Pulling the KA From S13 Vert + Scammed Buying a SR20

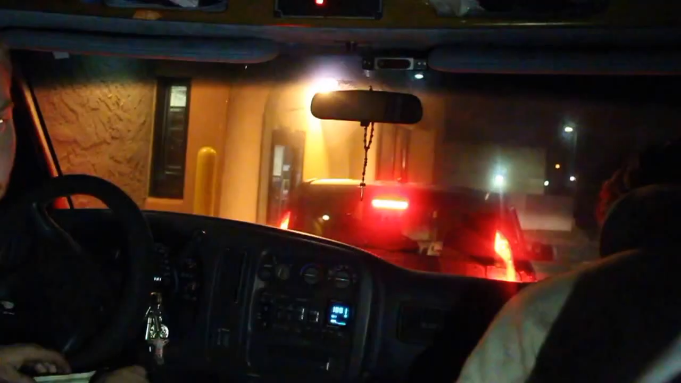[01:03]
We've been in this Taco Bell line for probably, what, 20, 30 minutes now?